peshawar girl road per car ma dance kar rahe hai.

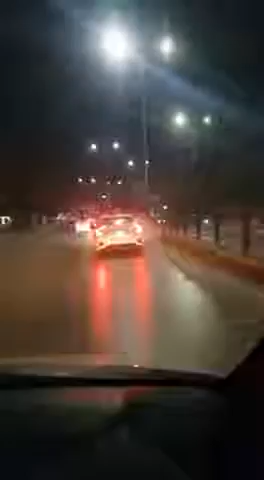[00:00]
This is the next level of Pishawar This is the next
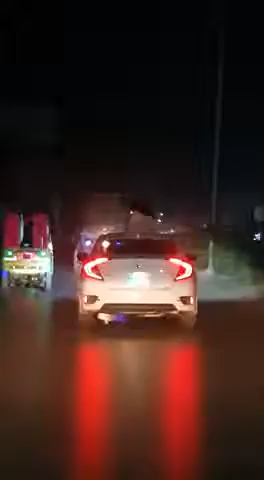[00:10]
level of Pishawar You can see the next level of Pishawar I'm following this